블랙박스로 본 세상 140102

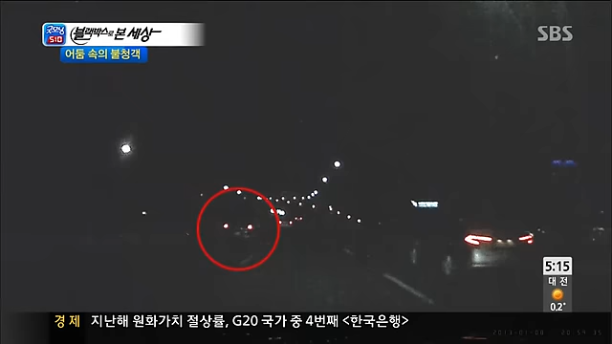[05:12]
함께 귀가하는 길인데요 앞으로 찍을 웨딩 촬영에 대해 얘기를 나누던 중 갑자기
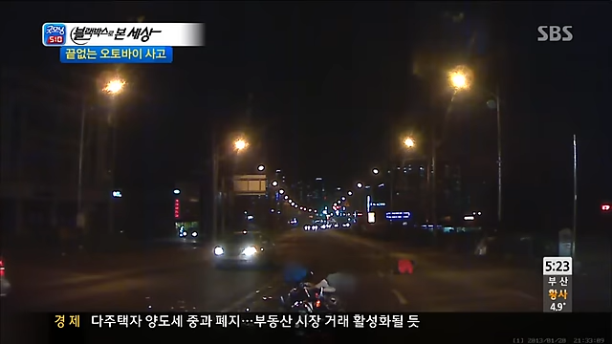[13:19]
도로에 쓰러져 고통을 호소하고 있습니다 그런데 이 흰색 차량은 도대체 어디서 나온 건가요?
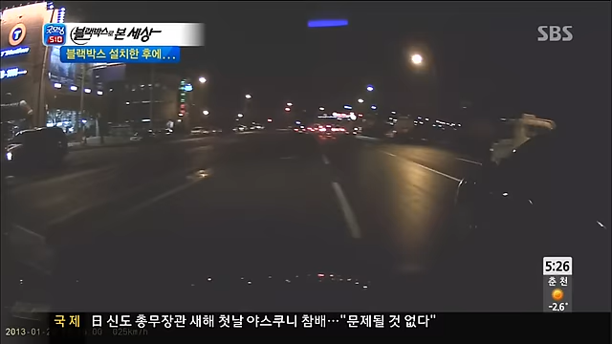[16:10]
충돌을 했습니다 참 황당한 사고네요 액 대물 안에서 그런 걸까요?